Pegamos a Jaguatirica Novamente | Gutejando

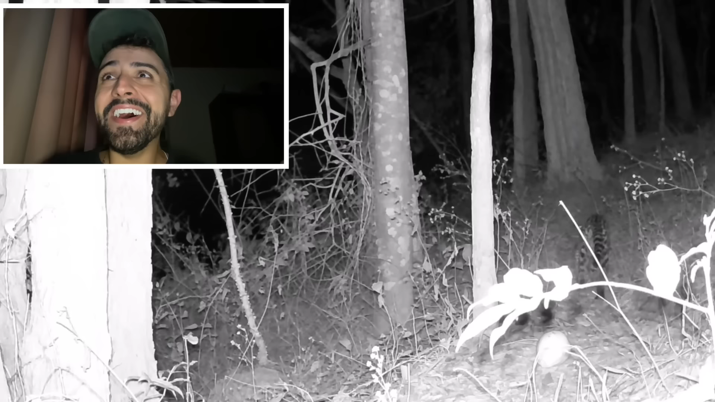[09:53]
Gente, isso aqui É uma onça pintada Ou é uma jaguatirica? É uma jaguatirica, gente Gente, essa jaguatirica Tá grande Vou voltar aqui Porque o que acontece, gente Tá parecendo que é uma fêmea É um macho É o jaguatirica macho Que a gente viu aquela vez lá Lá em cima Que a gente gravou É o mesmo, entendeu? É uma Olha ele bem tranquilo, gente Que tamanho de jaguatirico Gente, a gente tem que colocar o nome dele Porque já tá virando um personagem aqui, entendeu? Gente, que lindão Olha lá Foi lá pra cima Parou, olhou E continuou o caminho dele Gente,
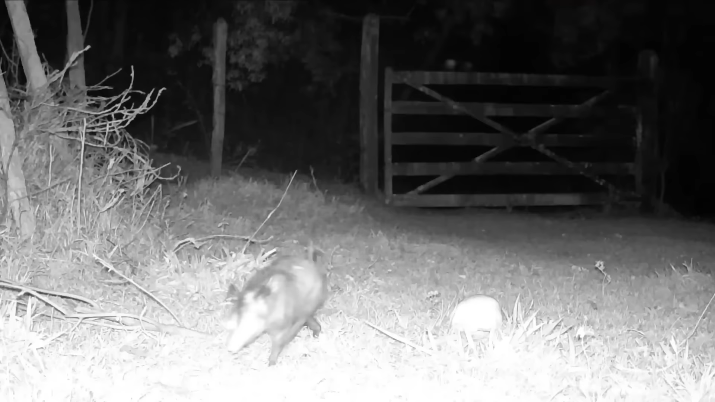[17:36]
Vamos lá Play A gente começou com um gambá, gente Passou correndo Não deu pra ver direito aqui É um gambazinho Passou correndo Em seguida Em seguida a gente tem aqui um jacu Nossa, gente Que bicho bonito, né?
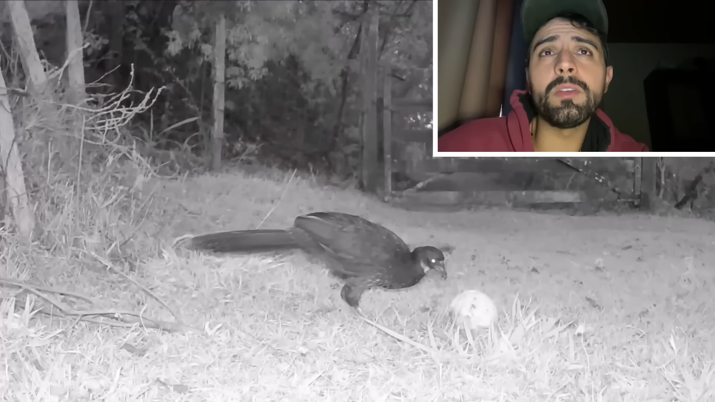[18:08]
Que regular o horário E o dia da câmera, pessoal Toda vez que a gente tira a bateria A pilha, ela desregula, né? E aí tá errado aqui Mas isso aqui foi de madrugada Que dá pra ver pelo céu Lá em cima lá, tá vendo?
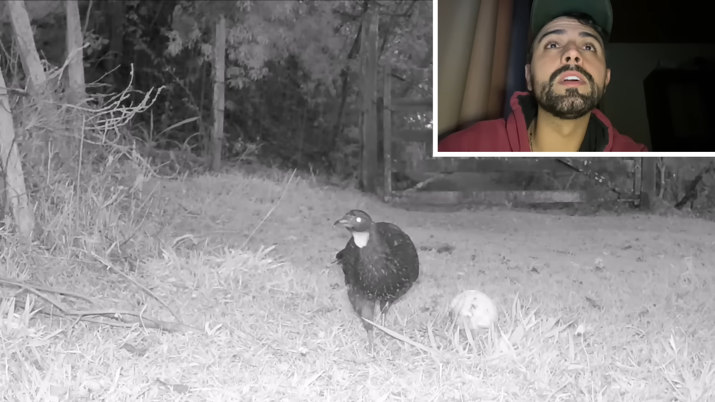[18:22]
Gente, que bicho bonito, né? Engraçado, rapaz Não parece um peru Uma perua fêmea? Parece uma perua fêmea Gente, até a barbelinha, ó Gente, é uma perua Olha esse olho que estranho, gente Iluminando assim de noite Vai subir em cima da câmera Não, do moirão que tá a câmera Quer ver? Quer ver?
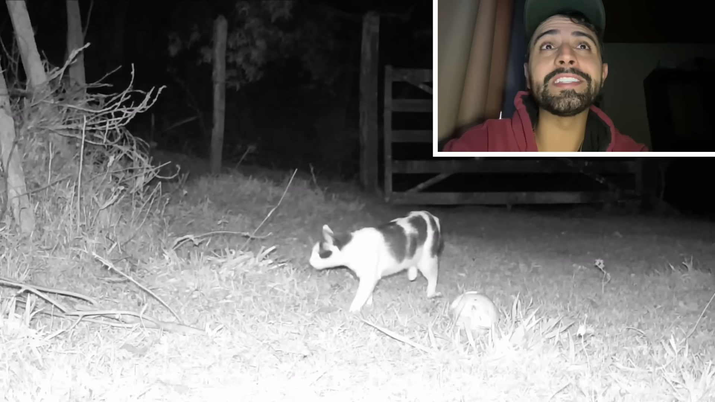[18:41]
Olha lá Subiu Meu Deus O que que ela tá fazendo aí, gente? Gente, passar onça nesse lugar Gente, a Leone é doida E tá longe de casa isso daí, viu? Gente Ah lá, de novo Cara Esse caminho é o caminho que a onça faz, cara A Iguatirica fez Graças a Deus Essas gatas-meias são tudo castradas Eu ia emprenhar de onça, gente De Iguatirica Foi embora, ó E agora o que vai ser aqui? Olha o gambá Ele também comeu mamão, gente Gente, que gambázinho engraçado Olha a bocada que ele deu
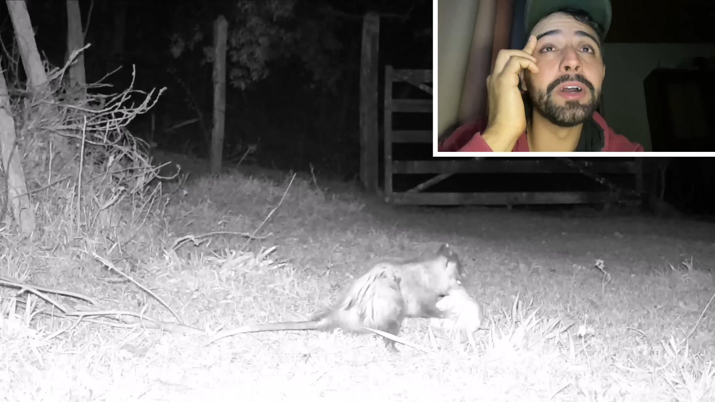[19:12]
Ele come com a língua pra fora Olha segurando que belezinha com a mãozinha, gente Gente, esse gambá tá com as costas muito levantadas, não? Olha como é que ele anda, gente
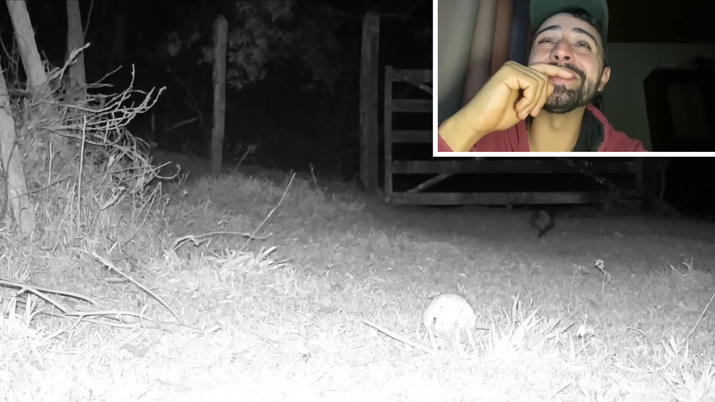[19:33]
Ele anda todo balançando Olha o caminhado, o elemento Lago, o veleto
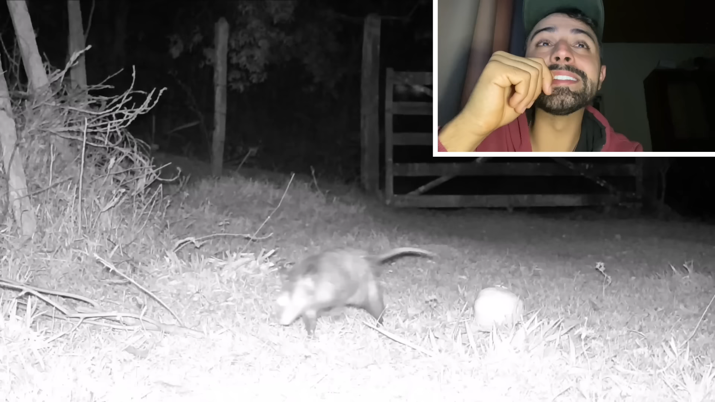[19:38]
Próxima coisa É a ele de novo Ai, gente O que é isso?
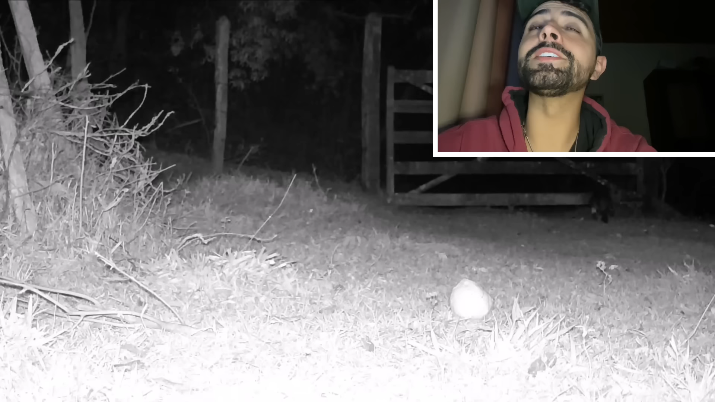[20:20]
Gente, o que esses gatos estão arrumando, cara? Indo lá pro meio do nada Leona Agora o filho dela passando também Ah, o Jacu de novo Olha o rabo meio aberto, gente De madrugada de novo isso daí Pelo jeito do céu Fui comer o mamãozinho também de novo Bem tranquilo Gente, para pra pensar, cara Como é que esses animais têm uma memória boa, né? De qualquer uma fruta no meio do nada E eles conseguiram achar E tá voltando pra comer Tipo assim, com frequência Esse Jacu Eu acho que é o mesmo, entendeu? Eu só não sei se é macho ou fêmea Se tem de morfismo De jacu macho pra fêmea Não sei A Penélope Que eu chamo de Penélope Que vem aqui no Galilho Comer goiaba, né?
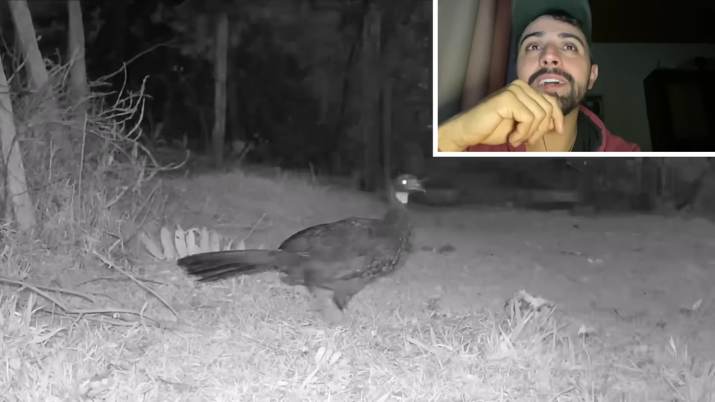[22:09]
Isso é no final da tarde, gente O crepúsculo do dia, já Ele tá meio assim Meio desconfiado, sabe? Dessa porteira